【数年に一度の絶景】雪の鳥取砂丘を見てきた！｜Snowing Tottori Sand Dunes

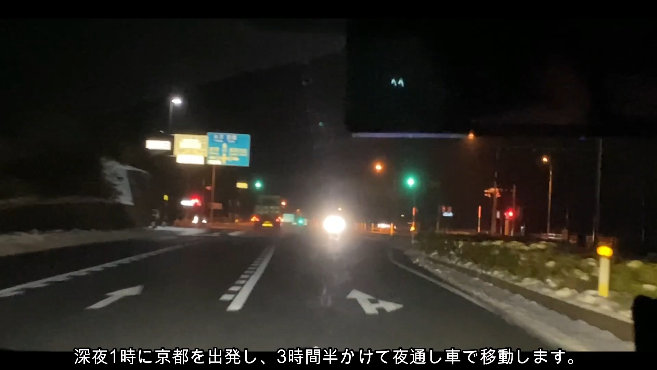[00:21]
2月中旬の深夜、数年に一度の絶景を求めて京都から鳥取へ深夜1時に京都を出発し3時間半かけて鳥取砂丘に向かいます駐車場に着いて少し仮眠をしたので現在朝6時過ぎ、